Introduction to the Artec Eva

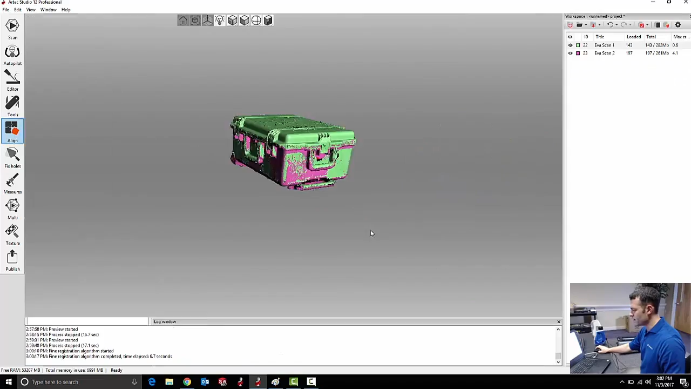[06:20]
You can see as I move around and look at the point cloud data that these two do now line up very closely.
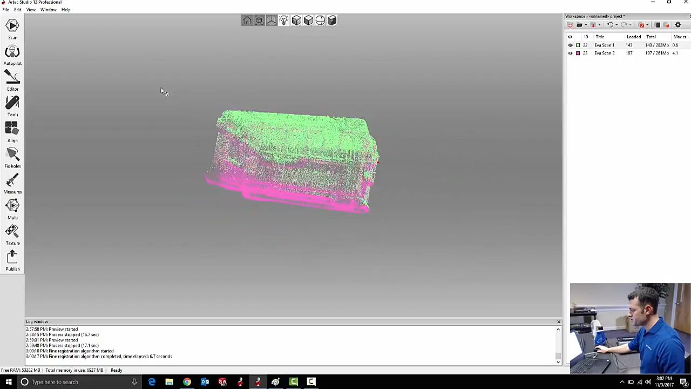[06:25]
Again, I'm missing a few areas. If I wanted to get as much as possible, I can go back and take more scans now or later if I want to.
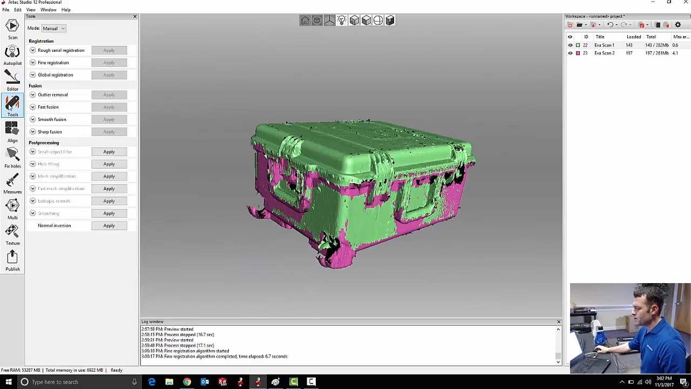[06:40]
The next step I'll do is global registration. This is the third and highest resolution version of this process where it tries to fit the scans together.
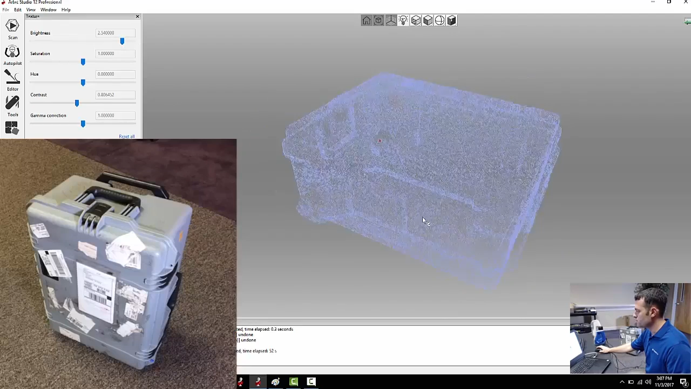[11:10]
But for the most part, I've got a really nice piece of 3D scan data in full color.